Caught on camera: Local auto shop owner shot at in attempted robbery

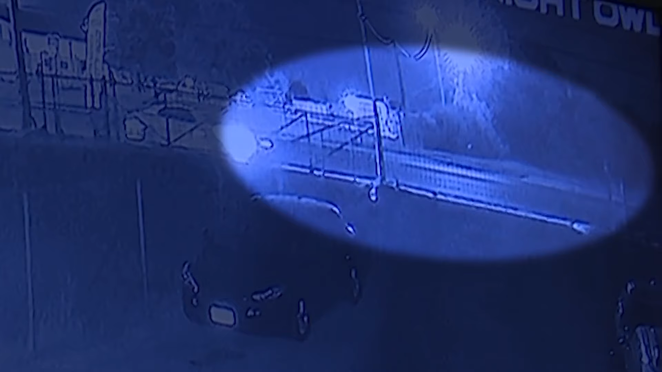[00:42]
545 Saturday morning, Rafael Guetta pulls up to the locked gate outside his business. RG3 Collision and Custom Repair Center off walls them. When another vehicle drives up quickly and parks in front of him. I just heard somebody yell behind me and I turn around and I see the gun in my face and I remember saying, what are you doing?
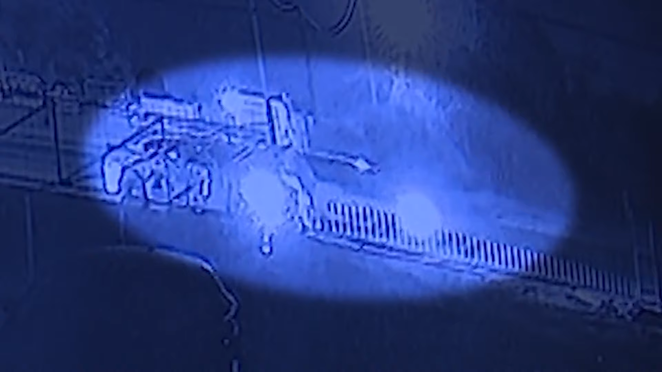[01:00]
What do you want? He says two armed men were demanding his keys and wallet.